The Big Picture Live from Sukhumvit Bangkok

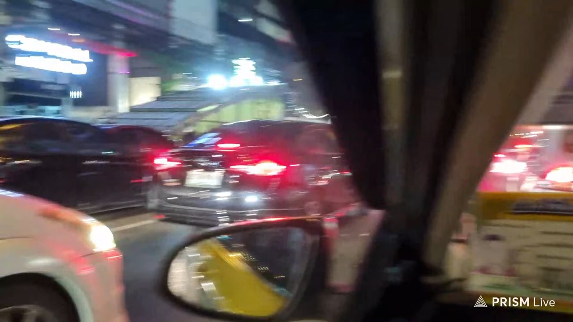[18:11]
But if just to give you a heads up as we're going, that's Central Ramanein. Central Ramanein. And that's where Jod Frere's night market is. And you can see the traffic here now. It's just as there's a red light up here. The sequence of lights gives preference to the road there is Pechenbury Road.
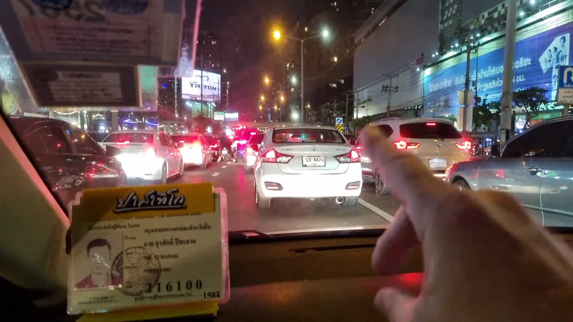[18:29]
It's not, it's Ramgao, Paramgao Road, just across from us. It gives preference to the cars going across, so we're going to be waiting here for a few minutes more, I'd imagine. I can't wait to visit. Well, Robert, you're going to have a great time. And Peter says, Bangkok looks better than Camden. Well, I tell you, it looks a lot better from where I'm from. I'm from Dublin,
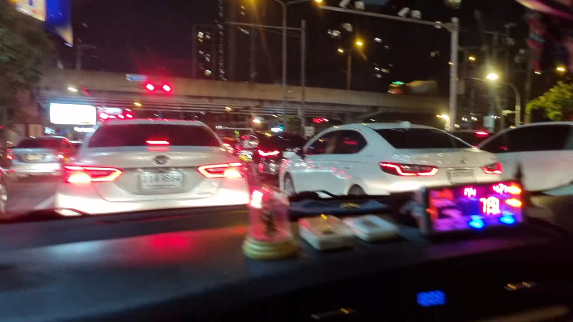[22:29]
To give you a heads up on the cost, it's 81 baht so far. So we're just about $1. What is it? $1.20 or sorry, $2. $2.20. So far, and we've traveled about 4 kilometers. And that studio, love from Pakistan, love to you, salam alaikum, love to you from Bangkok. I have a few friends in Pakistan. I've got thanks to YouTube, I've got friends all over the world, and I've got you guys.
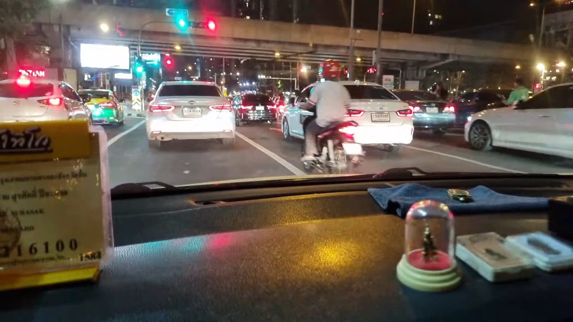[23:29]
So now we've crossed over and we've reached the district or the area of Pechenbury Road, which is not far at all from Sukhumvit. That studio. Here is the weather. How is the weather in Thailand? The weather in Thailand currently is about 35 degrees. And somebody informed me there is about 84% humidity. So it's really, really hot.
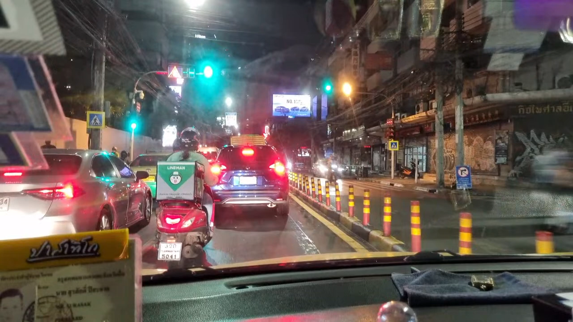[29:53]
Let's hit that like button because we are coming to the Disneyland. We're on the way. We're nearly there. And it's wonderful to have you. So I keep saying that, but it really is. And we're coast to coast, hemisphere to hemisphere, both north, south, east and west. We're all over the place. And I know it's taken a while to get in here, but we're here now, just about negotiating this path.
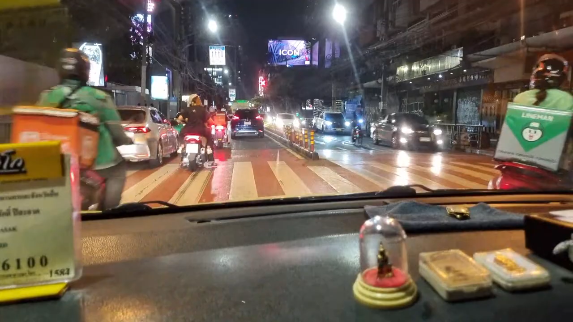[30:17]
Two lanes. It goes down to two lanes. And that's what causes this absolute bedlam. So, Dambai Leo Sinagra. Okay. Sukhumvit. Sukhumvit. Dambai. Dambai. Okay. If I see that, I can catch on. Okay. So, I'm just instructing the driver to take. Chai Krab. So, I'm just telling the driver there to head to Sukhumvit.
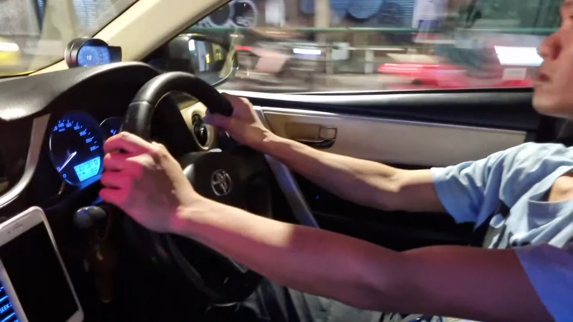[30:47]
And I said Sai, which is left. But it's actually Kwa, which is right. So I can do that in English as well.
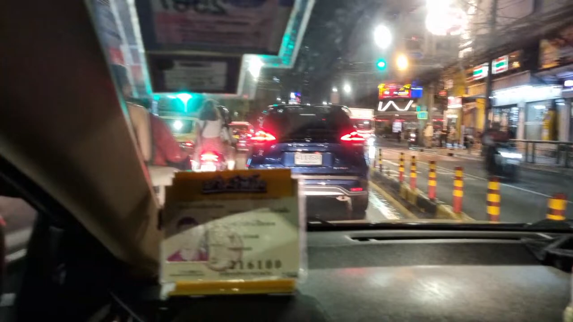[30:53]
I can mix up my right and left. Are you on side three now? No, I'm not. I'm on Asal. Asal, there's some girls going into work. I'm on Asal. We're coming up to do a right-hand turn to get the Sukhumvit. And we're not far from side three. We're about a kilometre from side three at the moment. My wife works on side three, but she works in a commercial enterprise, put it that way.
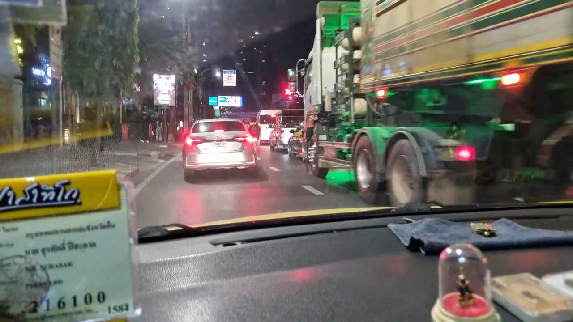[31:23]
Just a tip, if you're turning right in Bangkok, always go to the left lane and then move up and force your way into the lane for turning right, because that's what I do and that's what he's just done there now, because the left lane moves a lot quicker than the right lane, the inside lane, believe you me. But having said that, they're moving now and we're not, but he has to get now into that lane to make the right turn. Here we go. Moved in, and now it opens up again, you see.
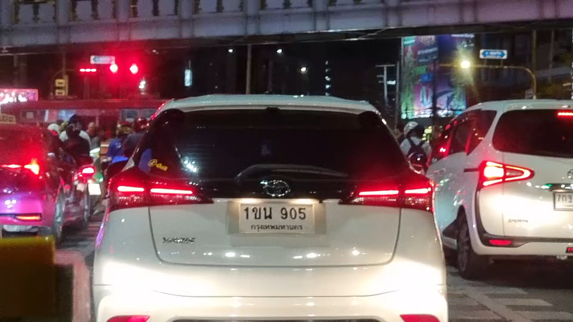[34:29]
Look, they're all tourists, you can just about see them in the gap. Lots of tourists here, oodles of tourists here. It's absolutely thronged with tourists, unlike Wigwang is totally different. So there's lots of gone. There's the BTS, look, the sky train above us. Maybe do you ever travel by moped? Yeah, I've got an electric moped. And I do. I've it's more or less local.
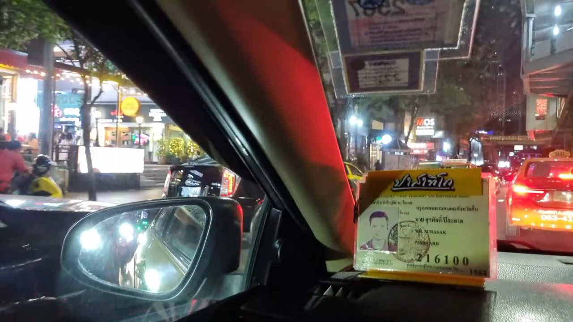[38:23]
Okay, so he's trying to get a. He's trying to get across. I'm going to undo my seatbelt here.